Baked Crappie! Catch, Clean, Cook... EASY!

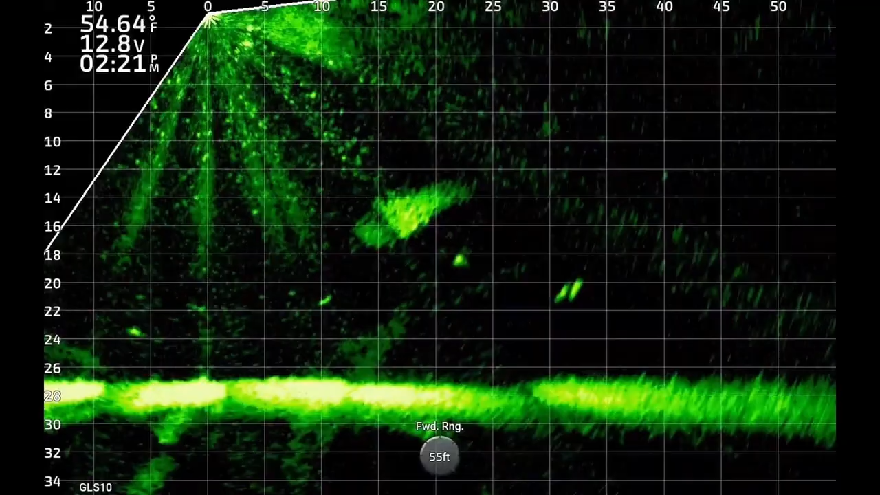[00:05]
On screen: water 54.64°F
He spotted the shad. Now he's about to move in for the kill.